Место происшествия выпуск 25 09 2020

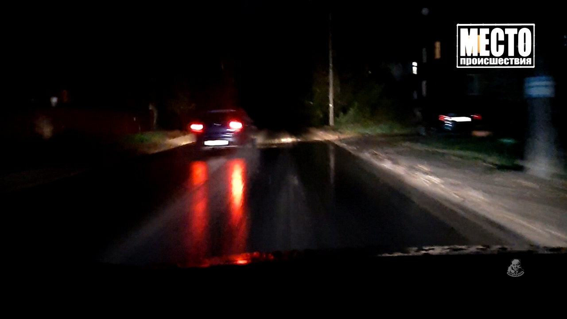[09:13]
Мужчина двигался, что называется, на ощупь. Плохая погода, лужи,
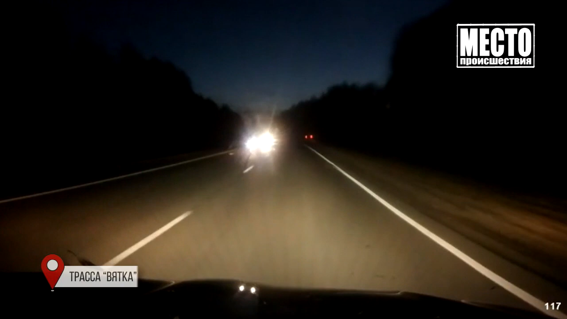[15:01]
На трассе Вятка рядом с мурашами ночью лось решил перебежать дорогу.